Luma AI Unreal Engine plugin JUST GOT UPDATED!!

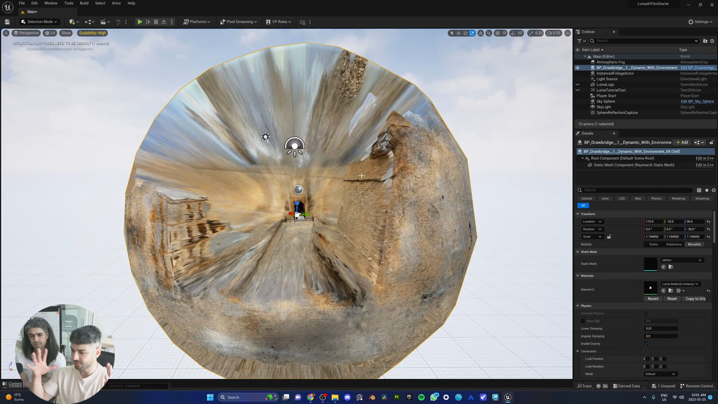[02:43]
which means you have all of this volumetric information that you don't necessarily need to process because you're not going to use it. But let's try to test something out. Let's open the statistics for our FPS. Right now we're running at 120. I assume if you go in and out. Okay. So we have an RTX 4090. So our FPS is going to be quite high. Bragging. Yes. But I'm going to show you guys the difference. So when you guys go to the blueprint of the drawbridge, and if you hide it, you can see this is your Nerf. There's new settings now, one of which is crop.
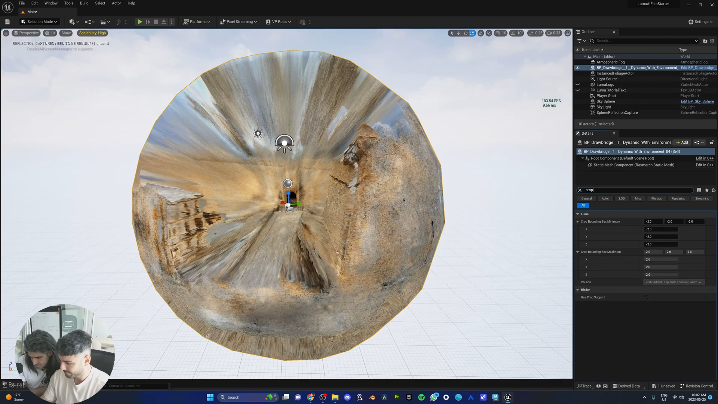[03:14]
So all you're going to do is search for it and you have the minimum and maximum bounding box. And these controls allow you to crop in and out of your Nerf. And we're going to try that right now. Look at that. Boom. Do you see that? Do you see that? Let's just do a test. Look at that. Do you see?